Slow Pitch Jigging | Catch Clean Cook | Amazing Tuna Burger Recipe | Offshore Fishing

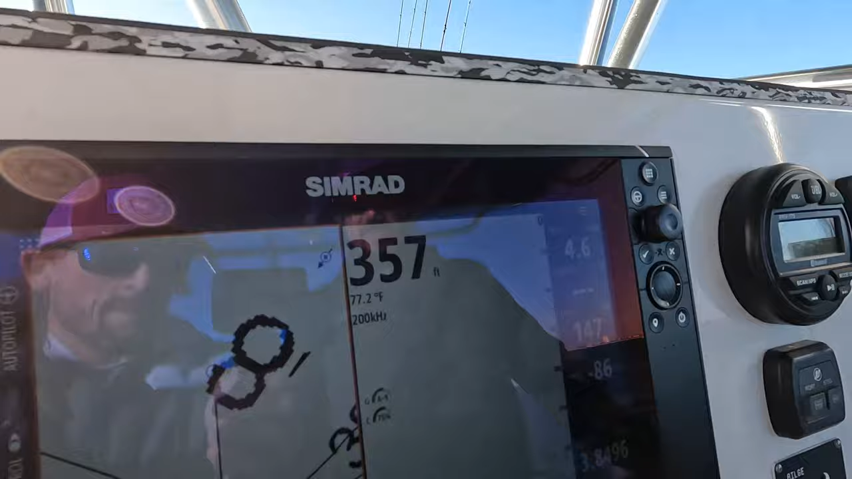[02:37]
On screen: depth 357 ft, water 77.2°F
So we just got out to about 357 feet and we realized that our speed over ground is about 2 knots,